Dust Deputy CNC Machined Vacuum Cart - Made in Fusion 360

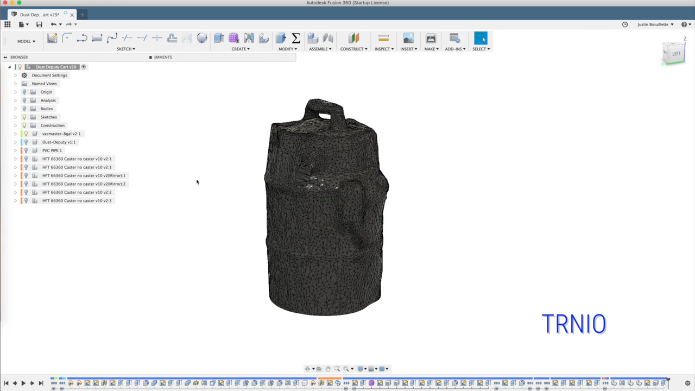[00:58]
ios that lets you scan in with your phone 3d objects and then we can import that to fusion we